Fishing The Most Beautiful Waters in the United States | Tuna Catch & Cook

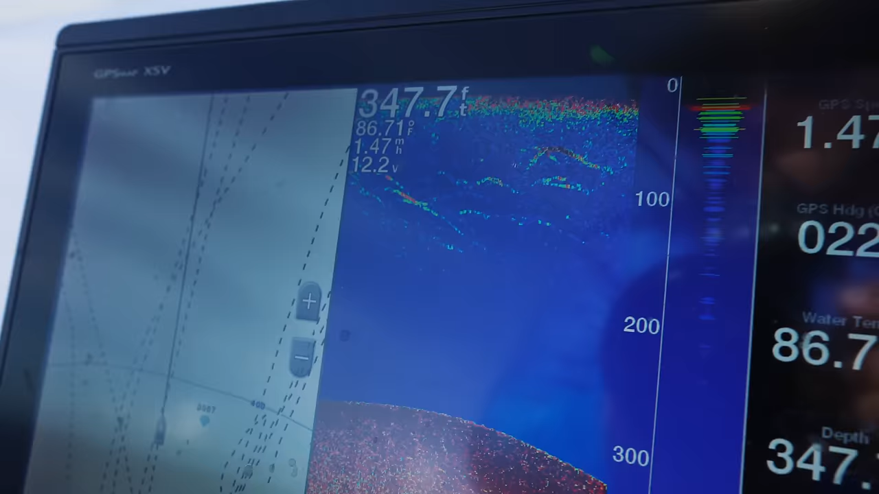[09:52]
On screen: depth 347.7 ft
That's what a tuna looks like. Those long marks, those are all schools of tuna.